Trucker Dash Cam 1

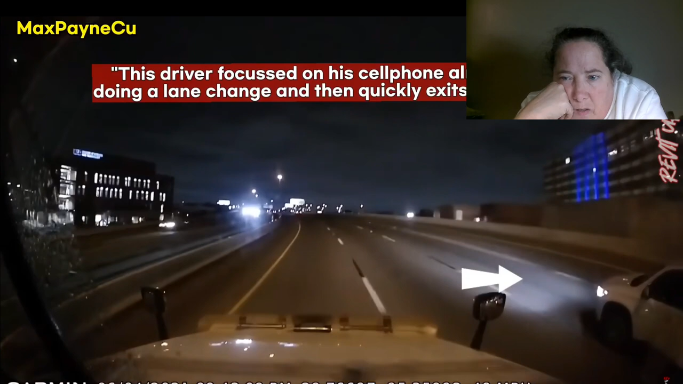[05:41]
Well, you're doing a lane change too, buddy. I don't think he intended to do a lane change if he was exiting. He wasn't paying attention. Motorcycle death wish?